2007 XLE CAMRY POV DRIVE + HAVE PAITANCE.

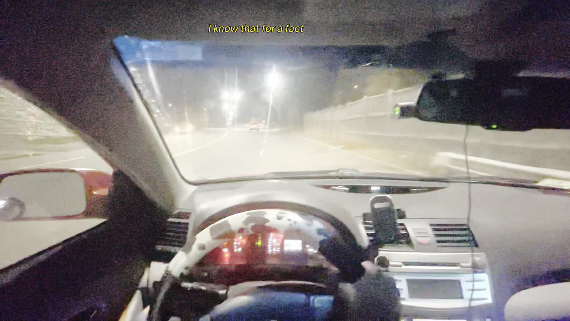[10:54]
It's so bright. You can definitely see everything here. That is 100%. I'm going to. I'm going to step out the car. And get like a thumbnail. Here.
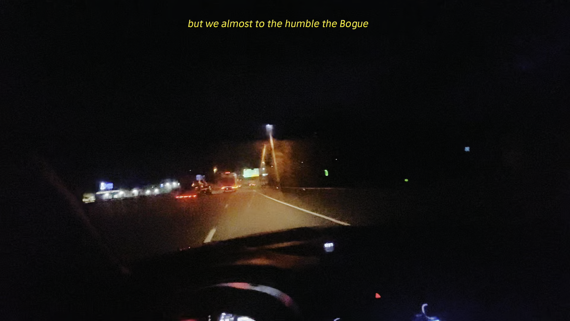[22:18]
Mi casa. Nasu casa. Almost there. So I'm probably going to end the video once I get, once I get to the next stoplight. People get so scared of driving next to these big rigs. I generally don't. They're not scared to drive past. Never, never have I ever been scared of driving past one of these big rigs. There might be a Kia on the top of that truck.